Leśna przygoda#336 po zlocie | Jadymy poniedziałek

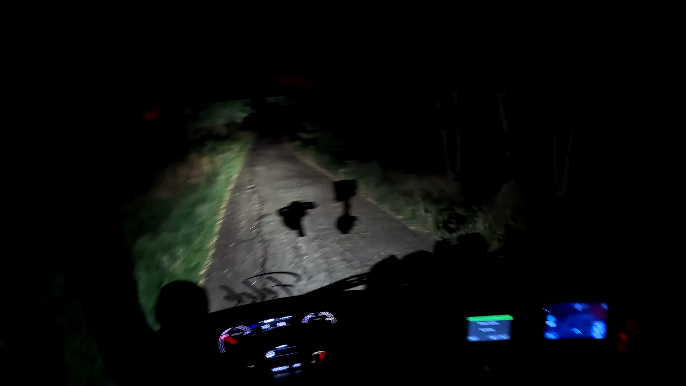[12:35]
No i fajnie, fajnie. Tam miałem stosy, muszę dać w prawo, w prawo. Jakoś to muszę objechać.
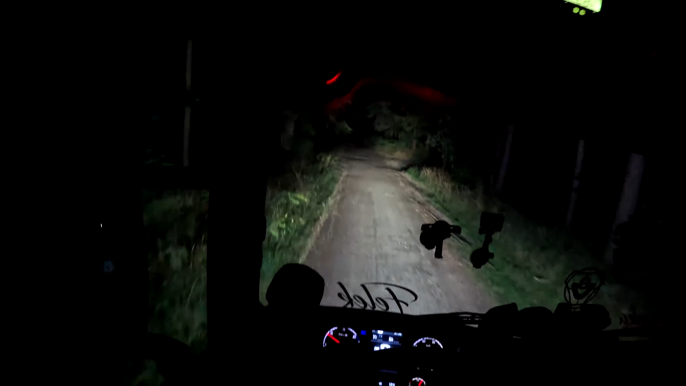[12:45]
W sumie to ja sobie mogę objechać tamtędy. Kurwa, ja to zjebał.